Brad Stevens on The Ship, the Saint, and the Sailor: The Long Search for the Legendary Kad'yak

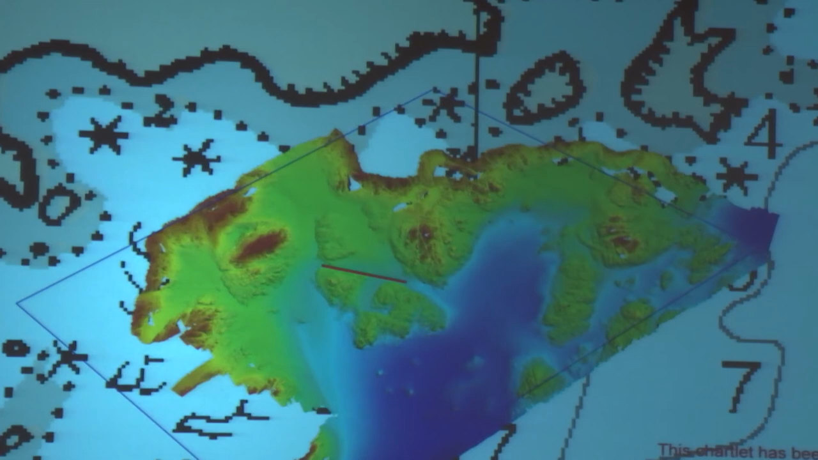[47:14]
A month later, we got one of the big NOAA ships to go in and do a high-resolution multi-beam sonar scan of the bay.
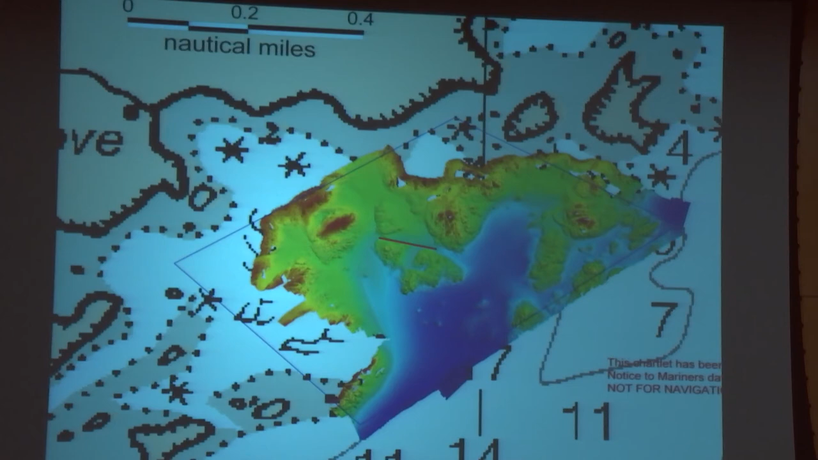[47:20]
And I'm going to blow that part up. Here's the multi-beam sonar scan. This is the ballast pile. This is some of the machinery.
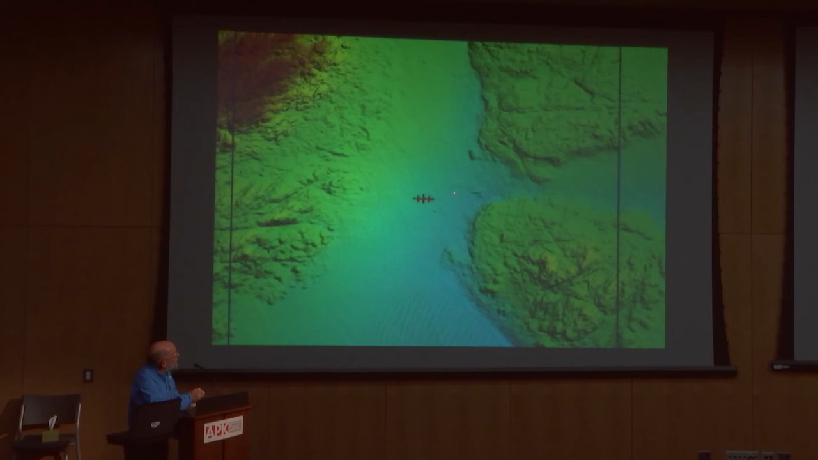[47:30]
This is the anchor winch right there. It's just a little nub.
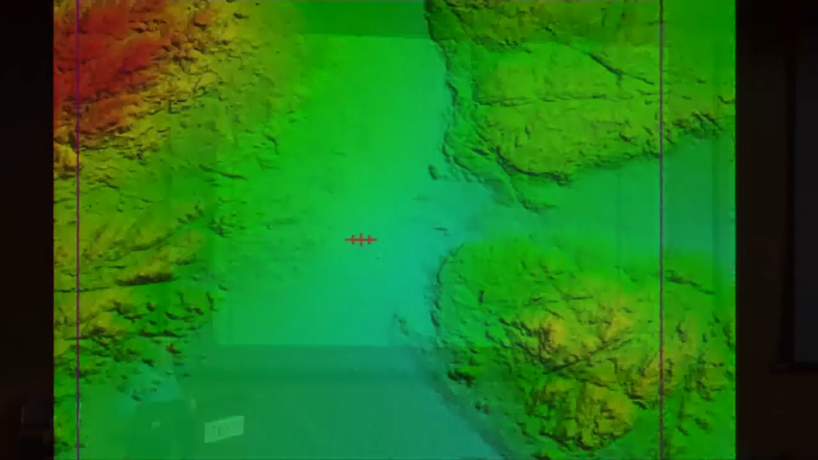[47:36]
And if we'd seen that without knowing what it was, it's just a bump on the bottom. But that's actually the site of the wreck.
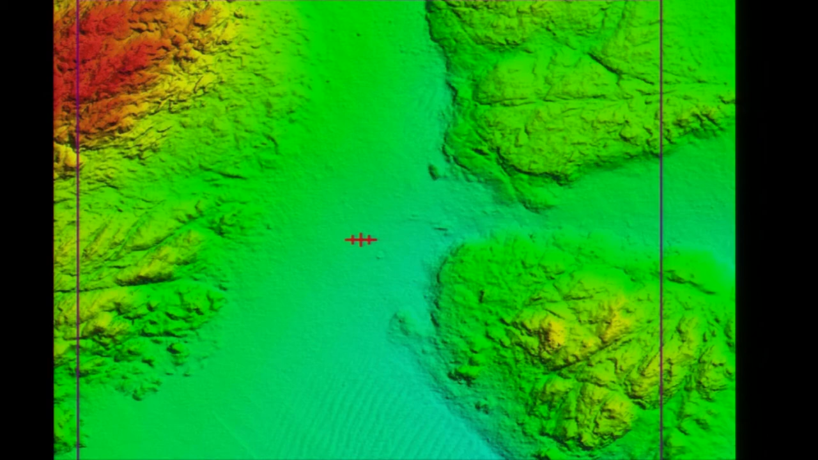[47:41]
So what did we learn from this? One thing we learned is about ship construction.